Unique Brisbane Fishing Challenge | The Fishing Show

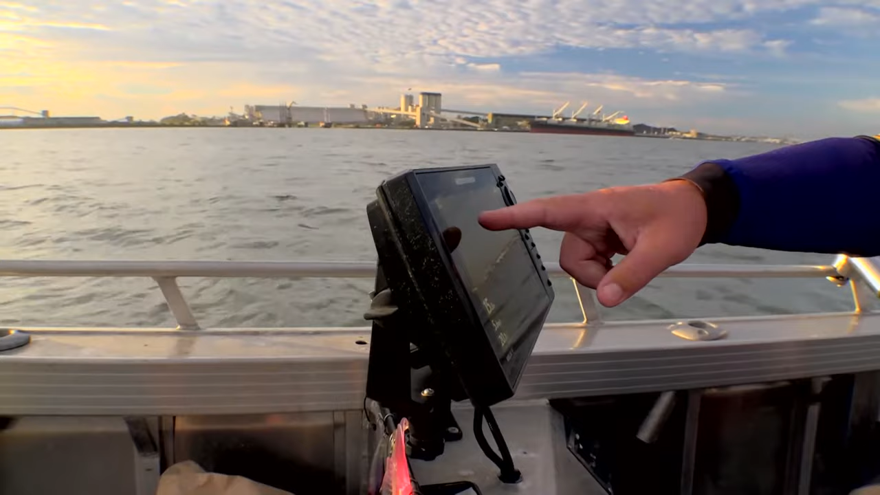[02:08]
Righto we're gonna start fishing here here's the lure little mud flat there's fish cruising up and down it.
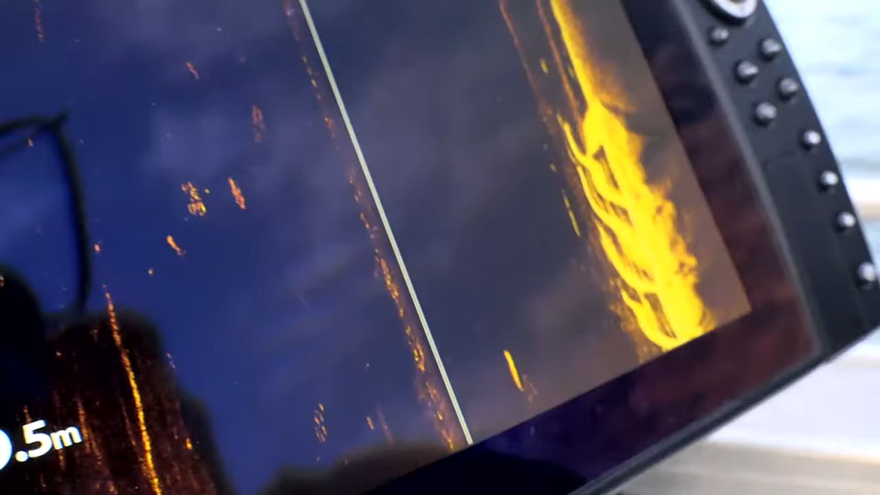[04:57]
Look at them here. Yeah look at that. They're up and down this bank.
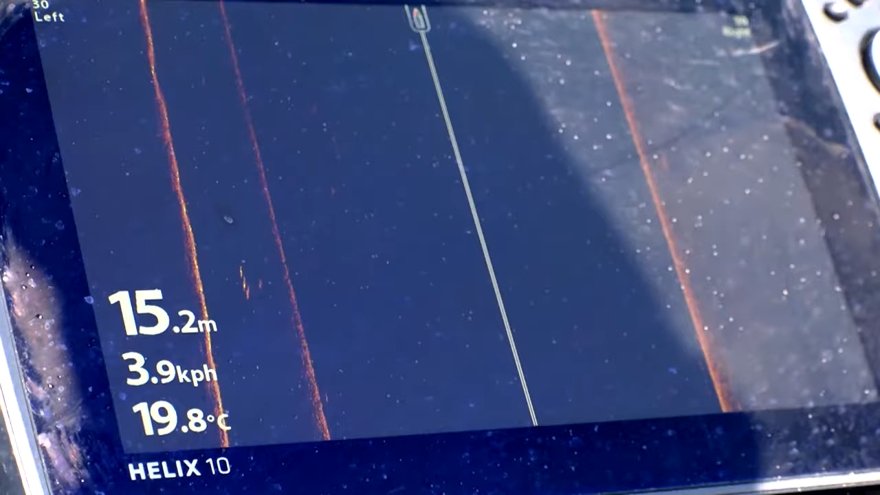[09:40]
On screen: depth 15.2 m, water 19.8°C
There's fish here. Just here. Lotto. We too close?